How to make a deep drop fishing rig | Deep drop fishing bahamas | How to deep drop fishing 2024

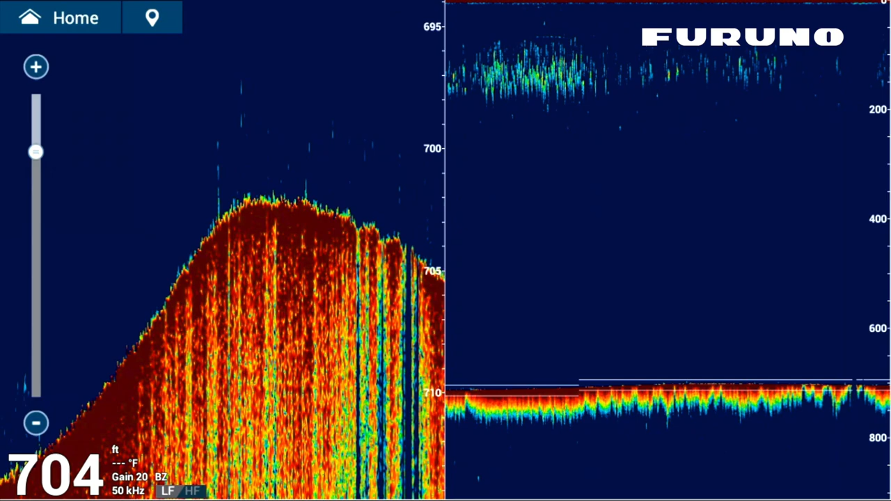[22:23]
On screen: depth 704 ft
Some fuzz, I can see that rock 800, 900 feet down, exposed right off the bottom.